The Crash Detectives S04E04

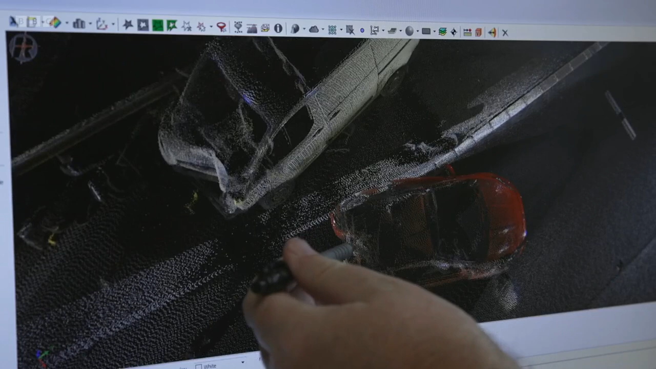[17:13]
as it was forced into the ground and shunted along the hard shoulder.
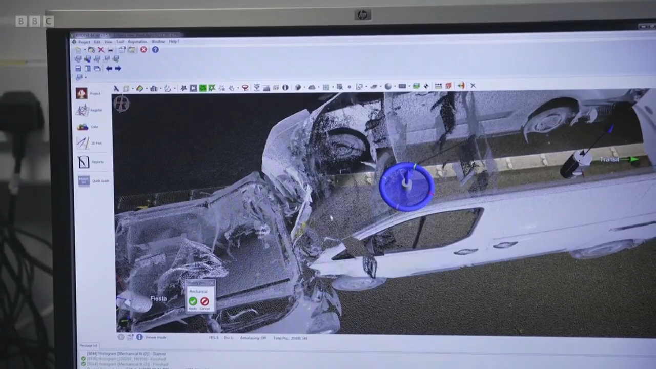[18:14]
What we'd immediately see from that, looking through the transit van essentially from the top, we can see it's actually straddling on top of the white line of the hard shoulder.